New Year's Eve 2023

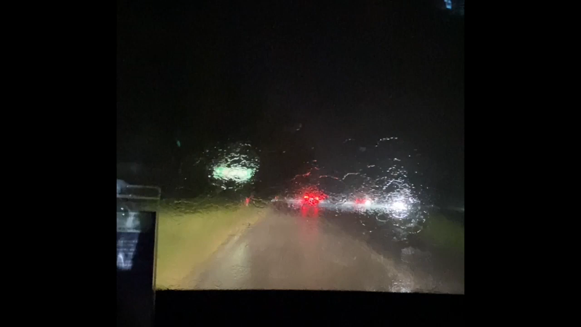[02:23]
Here we go, we're driving home now, in an electrical storm on New Year's Eve, because we're, you know, full of workplace health and safety rules. That's what we do here. That's what we do. Craig's the driver, he's doing a super job.